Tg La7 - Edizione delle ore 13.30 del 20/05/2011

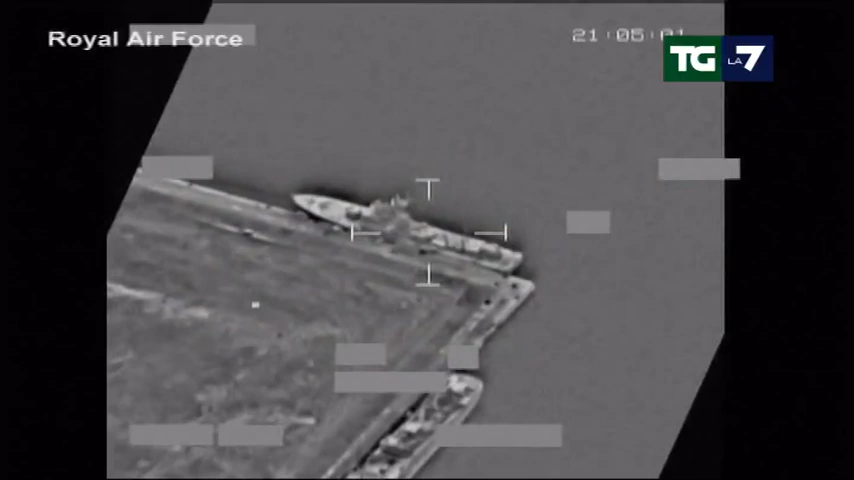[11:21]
I bombardamenti della notte scorsa sui porti di Tripoli, Homs e Sirte, hanno distrutto otto navi militari.